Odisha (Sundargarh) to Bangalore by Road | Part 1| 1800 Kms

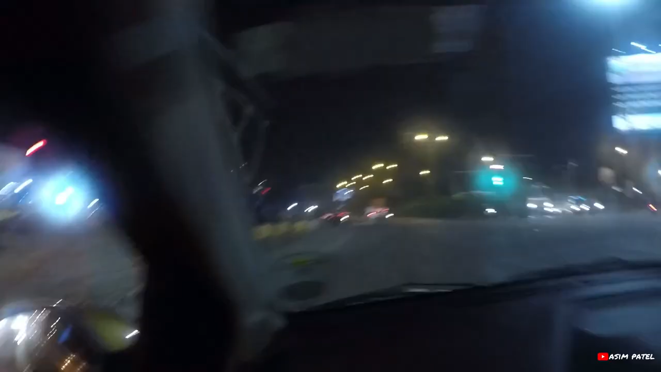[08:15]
तो यहाँ पे राइट लोगे तो ये जाएगा रायपुर सिटी
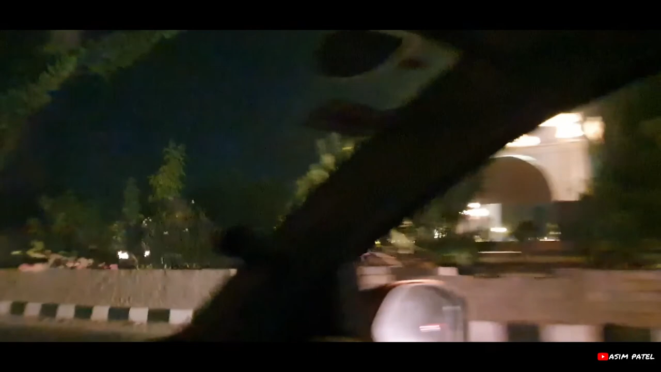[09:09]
होटल है ये यार रायपुर तो सही जगह है ये अड़ देख
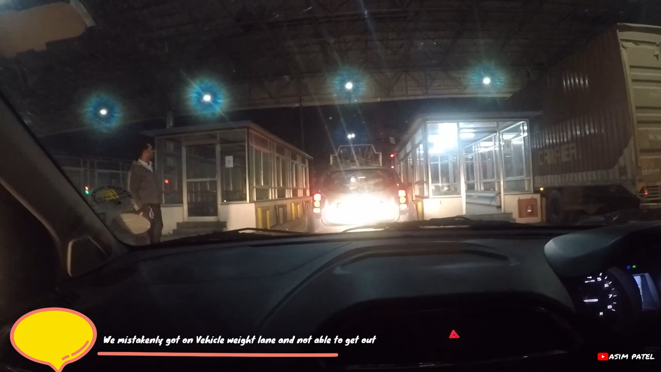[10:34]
बोला तो आप लोग रुक जाते नहीं नहीं उधर से अभी, इसीलिए तो हम सोचे कि टोल गेट है।